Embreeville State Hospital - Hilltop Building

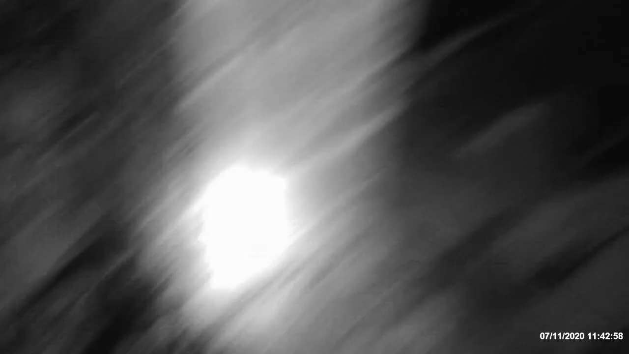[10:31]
Wow. Very, very weird looking. Very weird. There's a staircase here. Dude, there's like a cord that's wrapped.
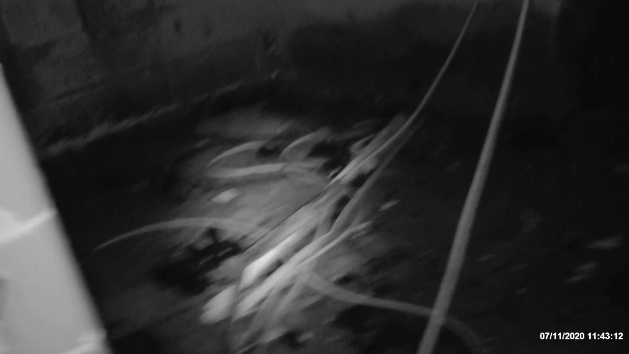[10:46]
There's like a cord up here. It's plugged into something.
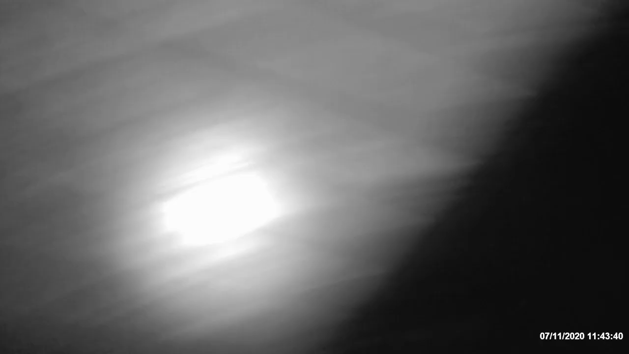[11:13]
Alright. Back down and go. Dude, there's nothing special about the second floor or the third floor. of this building. But, I'm going to take a picture of this roof though.
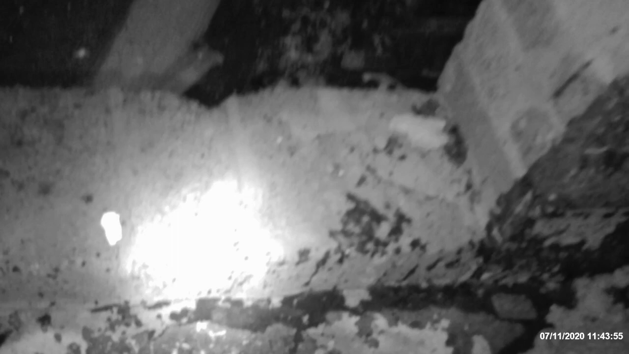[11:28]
This is really cool looking. I've never seen anything like this. I'm going to take a picture. I'm going to take a picture of this roof. Yeah, man. You should have came out.
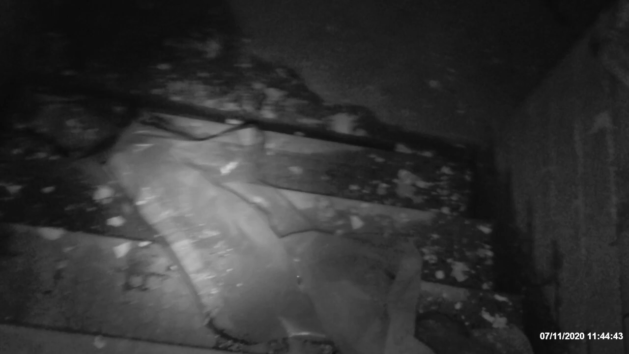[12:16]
Yeah. Oh, man. Oh, shit, that's a front door. It must be, like, the main lobby.
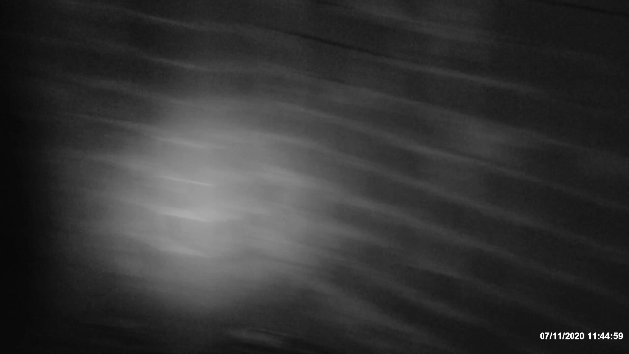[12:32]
Oh, yeah, dude, we were in here the first time we went here.
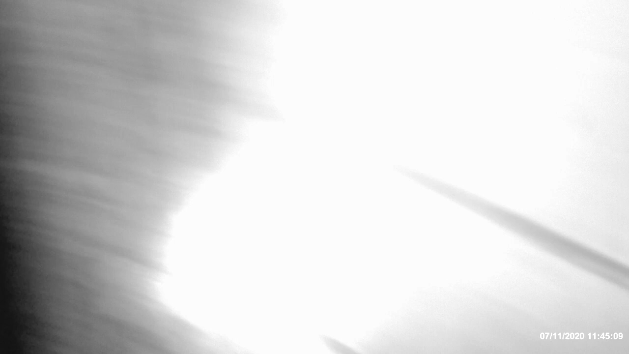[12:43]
Remember? We went downstairs. Oh, man. Wow, that's really gnarly looking.